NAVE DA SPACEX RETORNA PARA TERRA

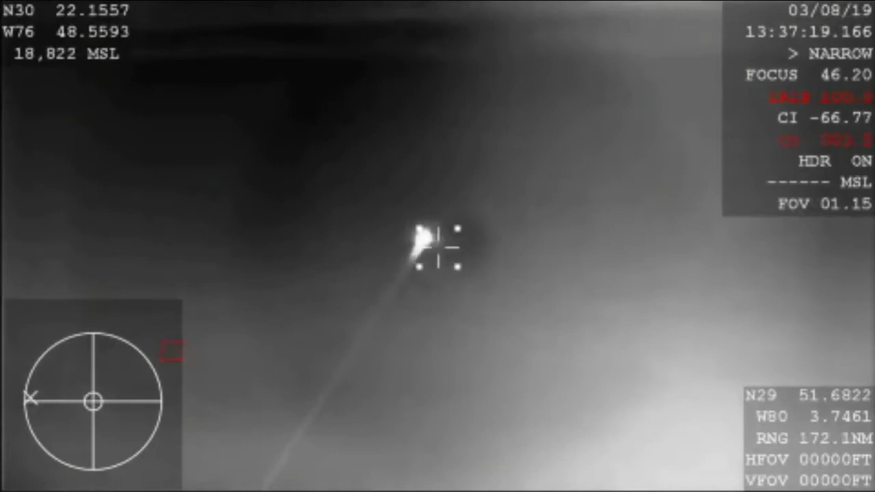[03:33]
So it's pretty exciting that we get this shot right now, as it is our first view from planet Earth of the Dragon capsule since it lifted off from Cape Canaveral just several days ago.
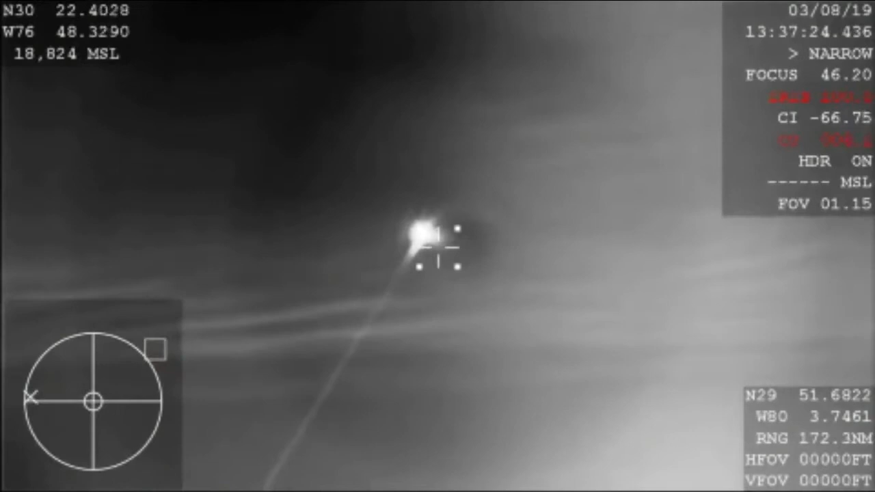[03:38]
I will say this is a pretty rare treat to be able to see this here. And again, this video is coming from a NASA airplane that we're flying around that recovery zone there, a WB-57. It's commonly used for a lot of atmospheric studies and other science missions, but able to put a tracking camera on it to try and get this re-entry through the Earth's atmosphere today. We're hearing that they should have AOS, so acquisition of signal back with the Dragon spacecraft.
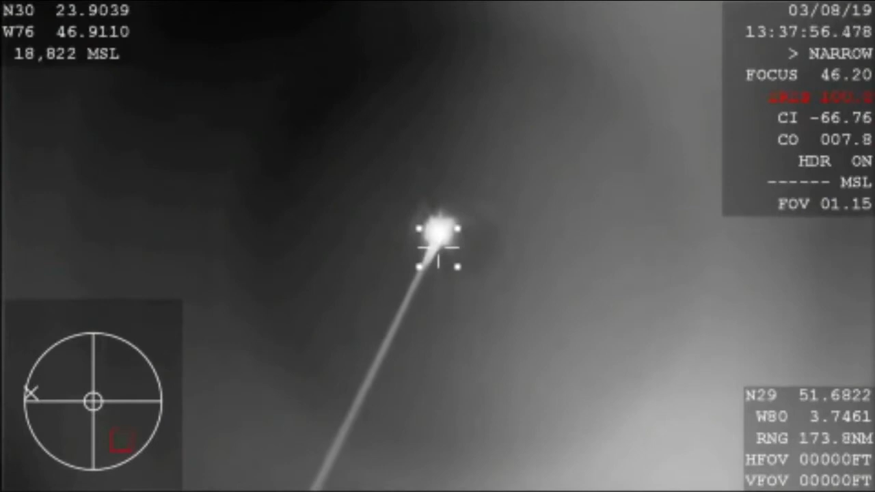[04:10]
Right now, it's about 46 kilometers in altitude. The Dragon spacecraft continuing to descend. It's now subsonic, so already starting to slow down thanks to the air braking,
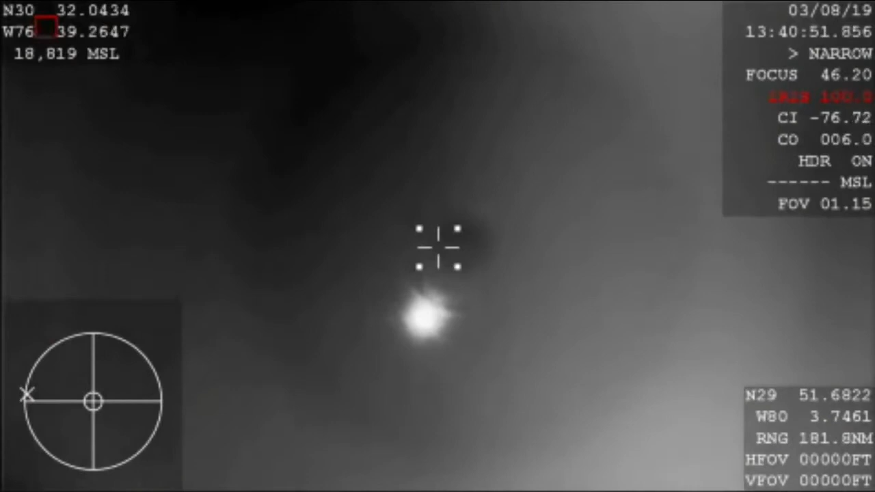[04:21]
basically slamming into that Earth's atmosphere, causes a lot of friction and allows the vehicle to eventually reach its terminal velocity, basically.
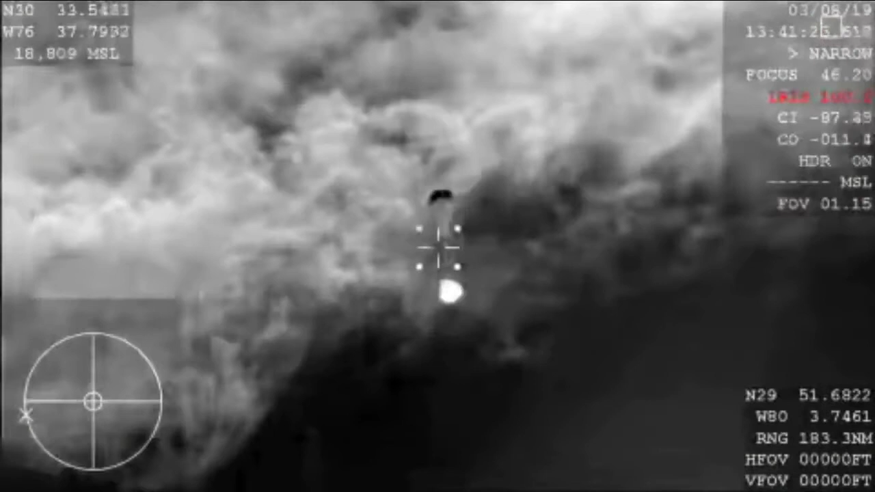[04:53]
So those drogue chutes do the initial slowing,